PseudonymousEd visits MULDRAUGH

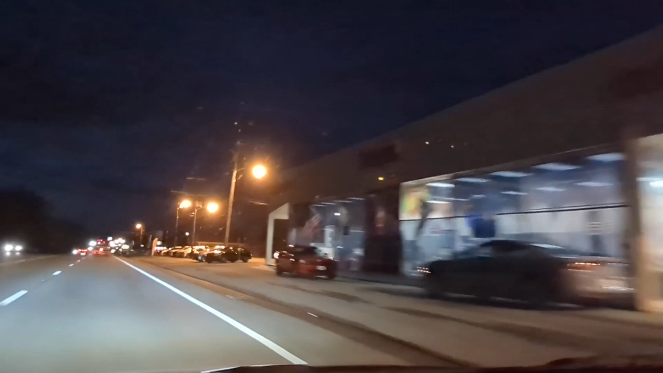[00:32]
driving through Muldraugh, despite it being dark.
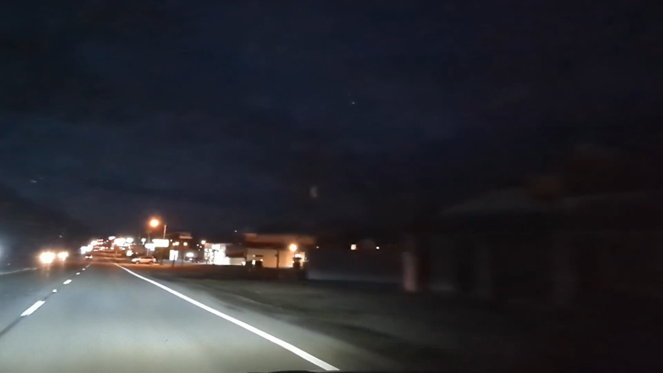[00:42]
You can be my witness as I record crappy video while I drive through the place.
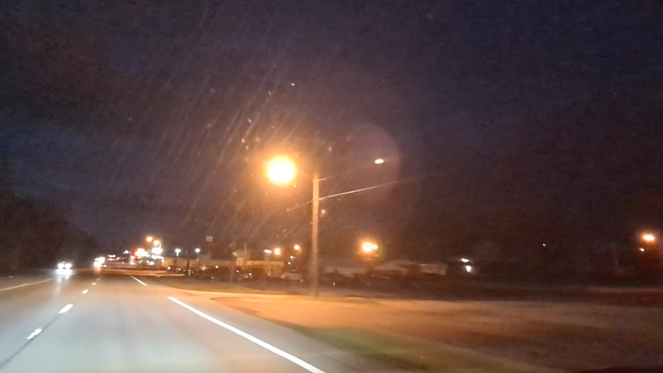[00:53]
And this is the new intro to my videos. Wow, Muldraugh has really cleaned up nice since 1993 after recovering from the zombie apocalypse.
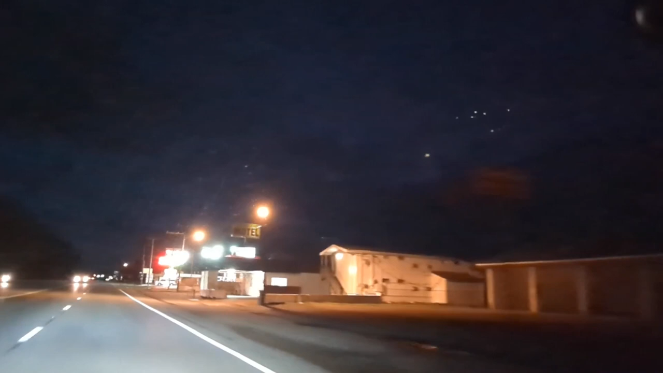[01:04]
I'm sure all of you remember that. Anyway, I was in Muldraugh for a bit. Oh, by the way, I had fried chicken at that gas station. I was doing a business trip to Nashville, and I was having lunch at Monell's. Highly recommended. And I looked up the distance to Muldraugh and saw it was only 2.5 hours away, so I could not resist. Oh, hey, look.
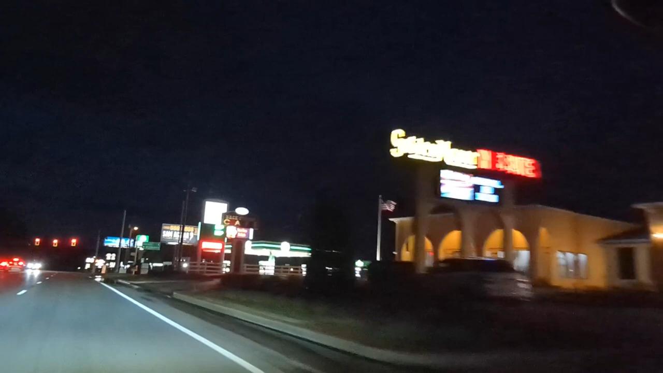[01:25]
We're coming up on the motel with the main intersection of Muldraugh with the motel and the gas station,
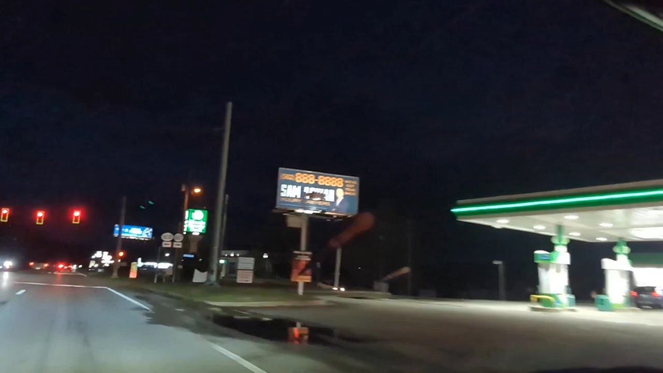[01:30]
and it's a really good place to loot in real life. It's based on real life, and it's a really good place to loot in the game, so I can see how this is a really great location.
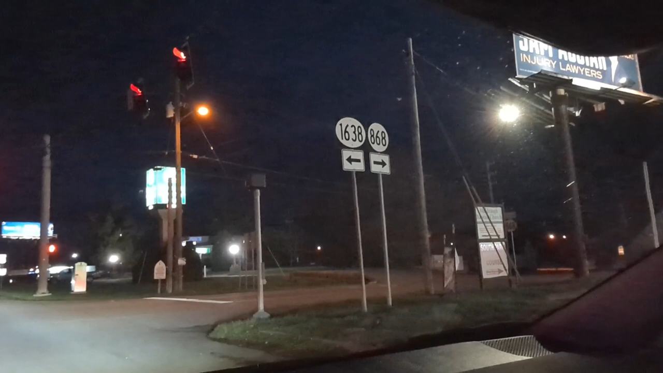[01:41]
I mean, surrounded by Fort Knox with a bunch of gas stations and a main strip and a small town otherwise.
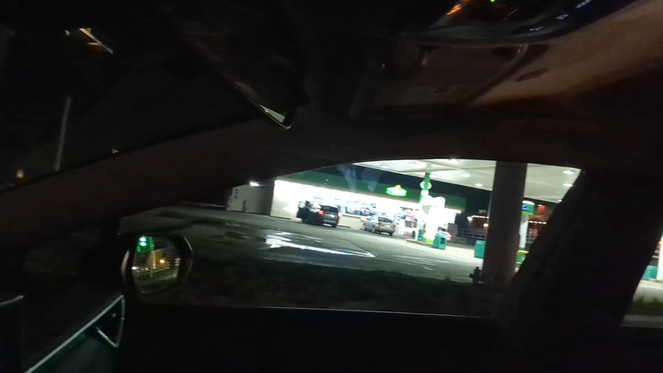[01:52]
Anyway, if I had known how close I was going to be to Muldraugh beforehand, I would have gone during the day. I'll probably get back to the area, and I'll visit Muldraugh and West Point and probably go to one of the nearby salt licks to
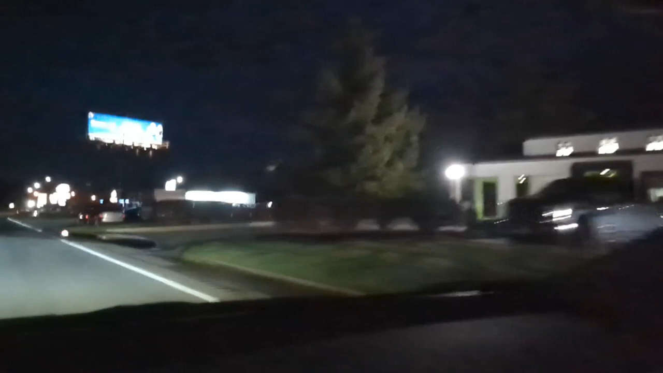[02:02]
emphasize how much I want salt licks in the game for salt, for food preservation. By the way, that's a Dairy Queen. You can't really tell with my crappy video. I'm not really playing Project Zomboid right now, but I'm eagerly awaiting build 42, and I'm not really keeping up much with the Thursdoids, but you know, as soon as build 42 comes back, is released, I'm going to be back.
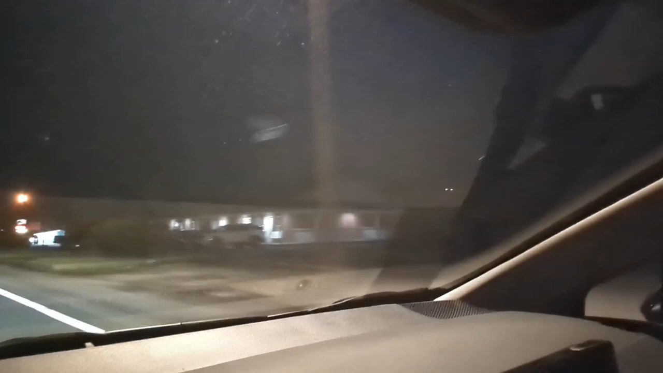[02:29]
What I'm really looking forward to is pottery, because I want realistic food preservation. So salting meats and lacto-fermenting vegetables.
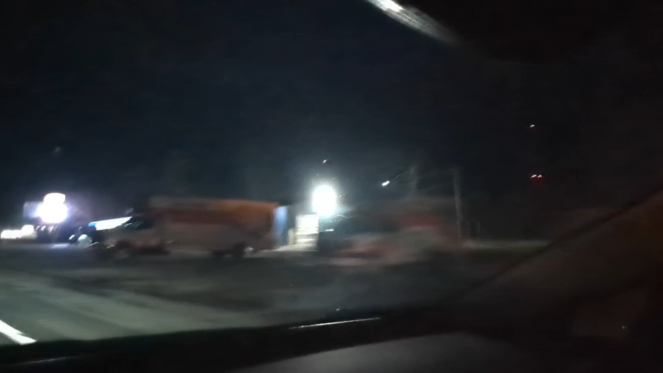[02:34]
Oh, hey, a storage place, right? We just passed by.
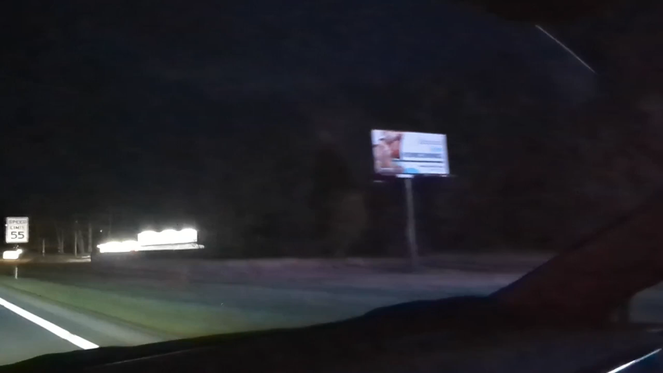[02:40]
And across from here is the Welcome to Muldraugh sign that I used earlier in this video. And right here, I want somebody to mod this adult bookstore.
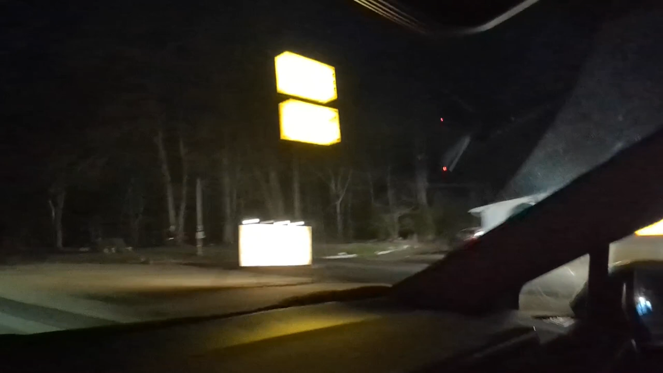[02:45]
And right here, a sign, West Point 5. So I didn't go to West Point, but next time I will. So I'm looking forward to lacto-fermenting vegetables, doing it as a mod. The region was a huge salt supplier before Civil War, so I want more salt for food preservation. I'll mod that.